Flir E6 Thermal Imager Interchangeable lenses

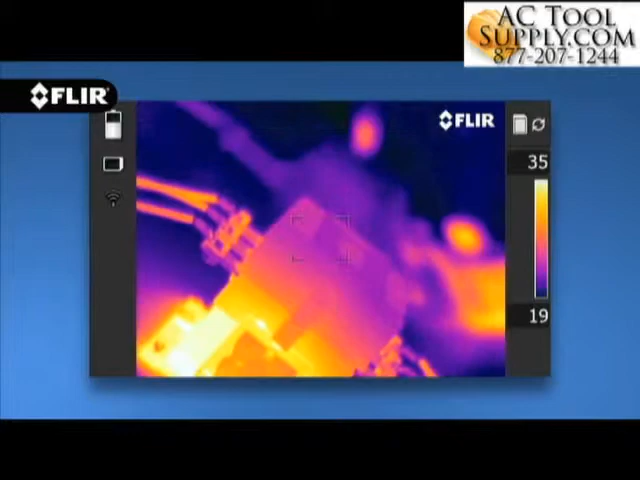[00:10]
Our new E4, E5, E6 and E8 come with a focus free lens making it extremely easy to quickly grab the camera,
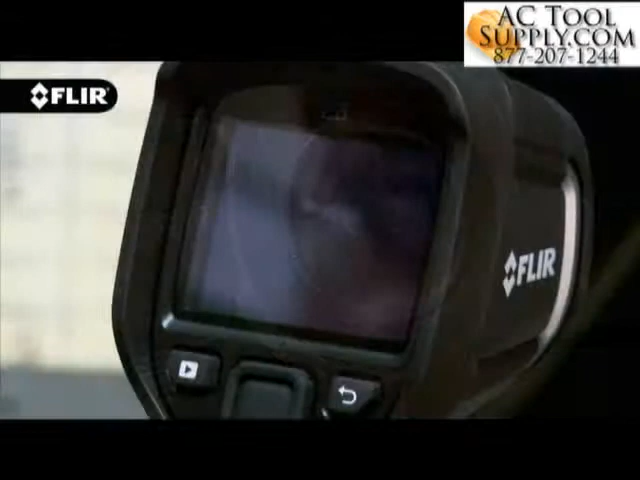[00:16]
turn it on and start scanning.
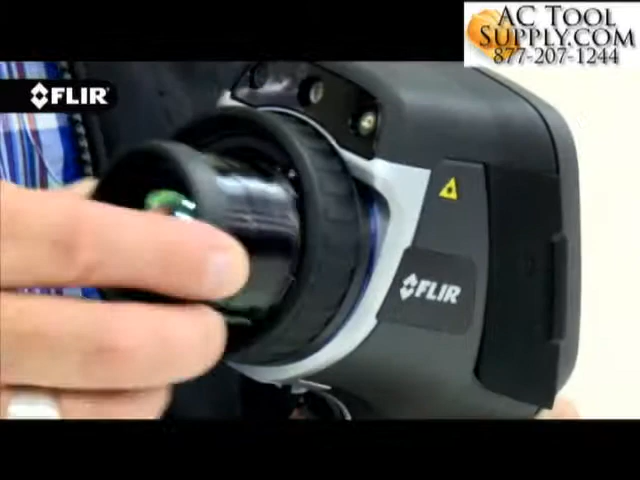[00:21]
E40, E50 and E60 cameras offer interchangeable lenses with manual focus giving you
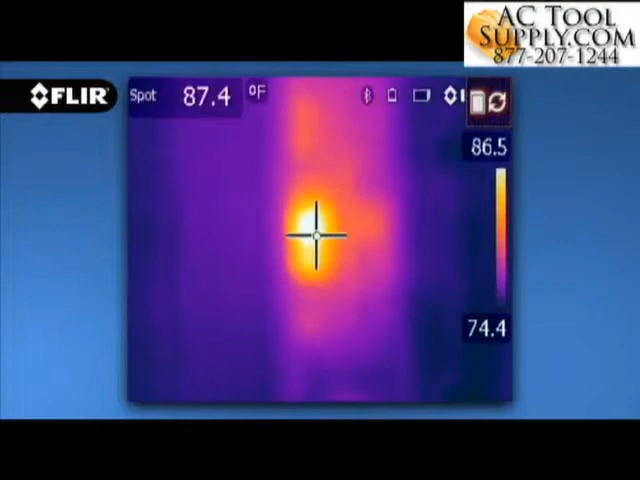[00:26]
On screen: spot 87.4°F
full control over sharpness to dial in the best image and temperature measurements.
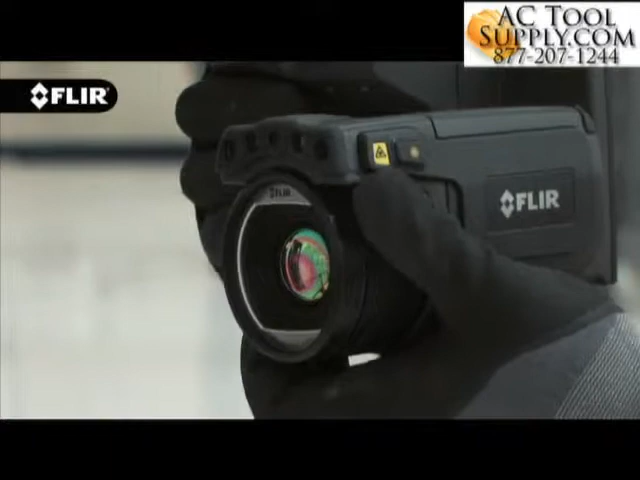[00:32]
T-Series cameras also feature manual adjustment and the fastest automatic focus in the industry that snaps
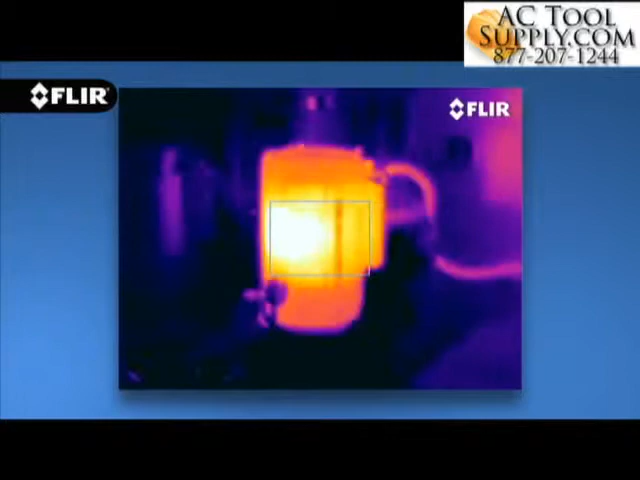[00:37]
in clarity with a simple push of a button to help you breeze through a long inspection checklist.
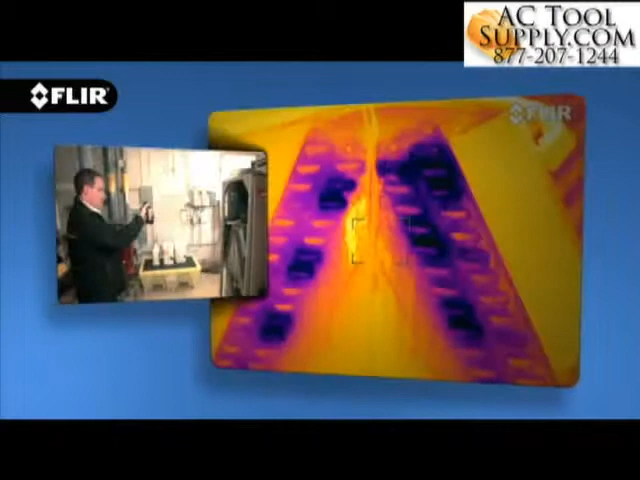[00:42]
And on T640 cameras you have the option of continuous autofocus that adjusts on its own no matter where you aim for even faster accurate thermal imaging.